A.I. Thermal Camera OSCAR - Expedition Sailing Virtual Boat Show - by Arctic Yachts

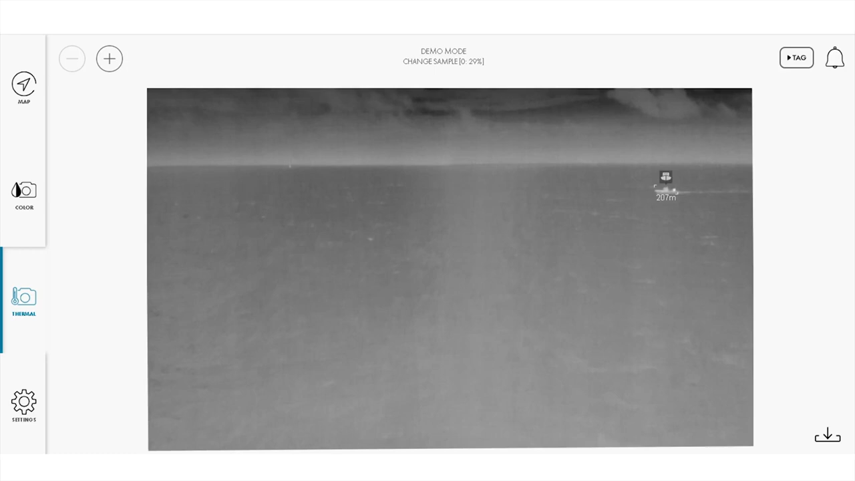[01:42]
So here it's one image made out of two cameras so that we get higher field of view.
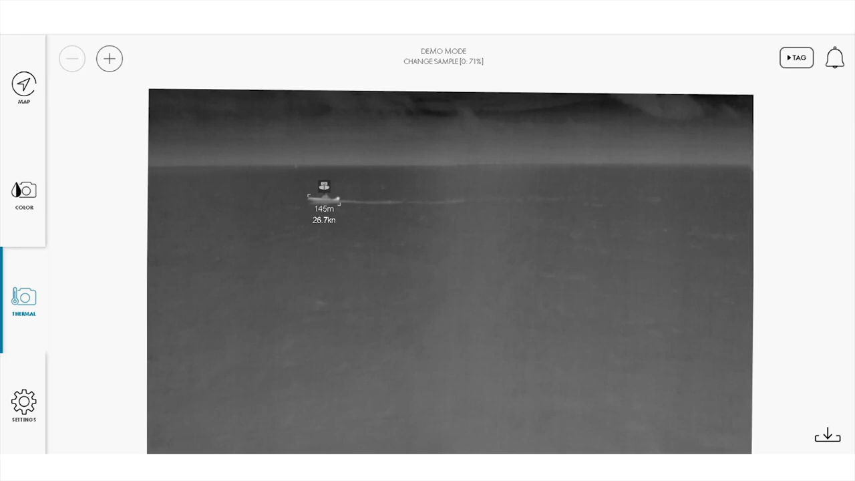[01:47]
The field of view for thermal is 50 degrees and daylight is 120 degrees.